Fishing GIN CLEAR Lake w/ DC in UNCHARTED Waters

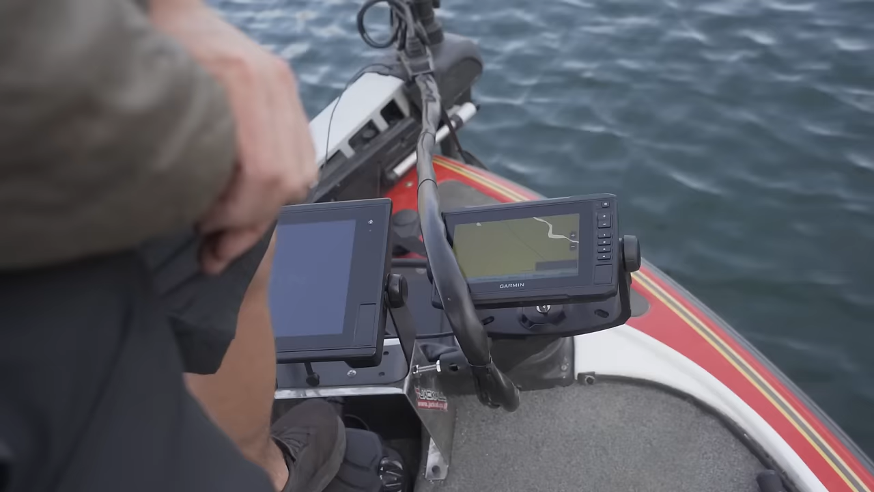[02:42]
We're gonna use the old dreaded live scope.
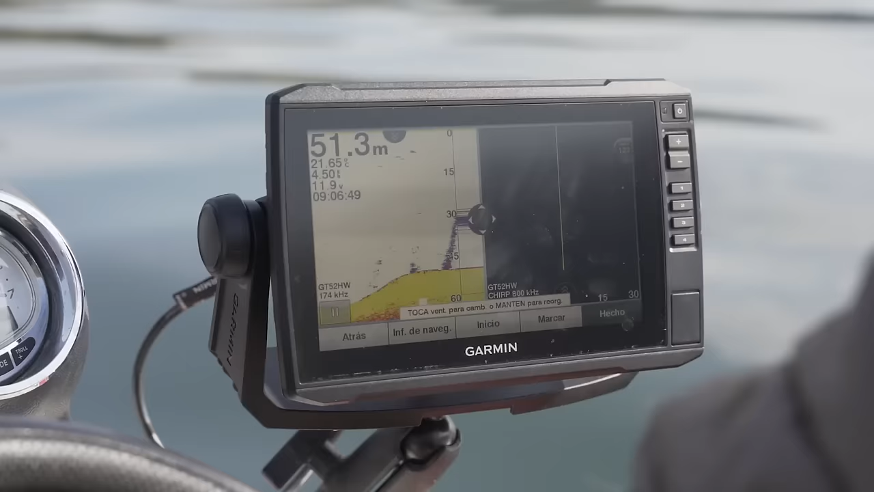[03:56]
On screen: depth 51.3 m
I do know it's in there. I think it's 12 meters. How many feet? In feet? Well, 120.